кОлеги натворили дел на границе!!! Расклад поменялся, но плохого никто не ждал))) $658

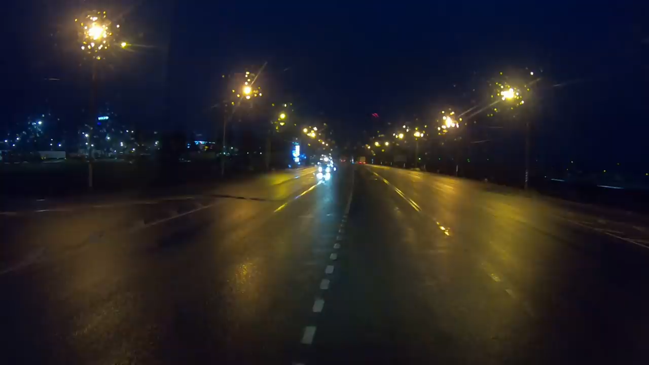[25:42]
а разворачиваться было очень далеко будем искать дальше ну а сейчас поехали гиртеку объезжать там опять все заставлено гиртекой вся заправка заправляться едем заправляться в баках уже поедете 3,4 почти нет никто
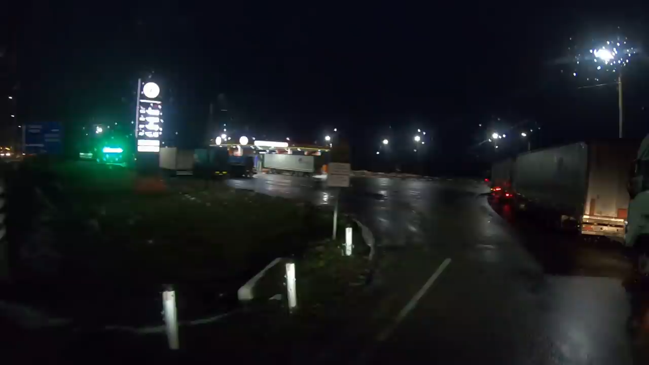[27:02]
на колонке вон там практически никого и нету изменили машину перепроложить поэтому вон поехали на колонку еще
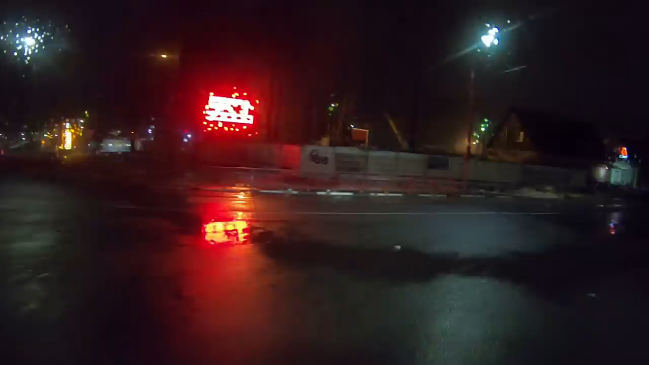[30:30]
шиномонтаж 24 часа грузовой легковой ну давайте сейчас посмотрим ни разу здесь не заезжал на шиномонтаж поэтому ничего не могу сказать
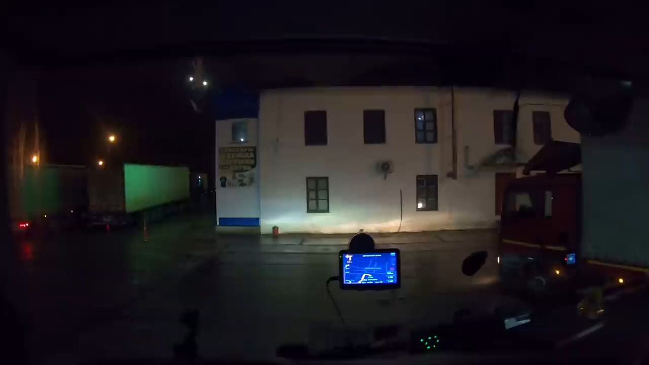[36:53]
естественно что вот здесь с этой стороны как на москву не могут они дорогу сделать асфальт из нормально положить плиты бетонные вечно вот такой вот по этим плитам скачешь а туда заезжать тоже он смотрите коллега какая туда основная масса
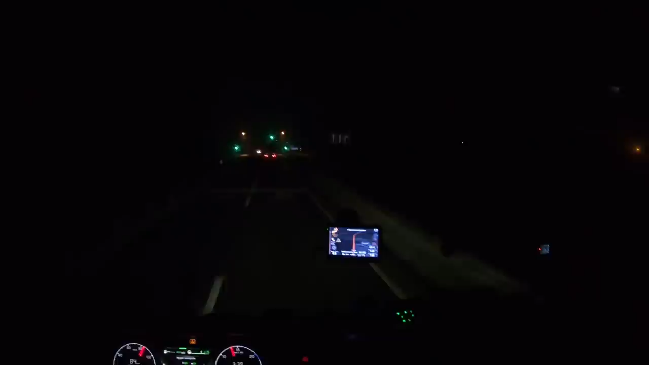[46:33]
из-за отсутствия пропуска надо до 6 успеть по МКАД пролететь поэтому приходится топить так сон перебили и валим дальше куда базы 127 2 часа 40 минут если без пробок нормально проходим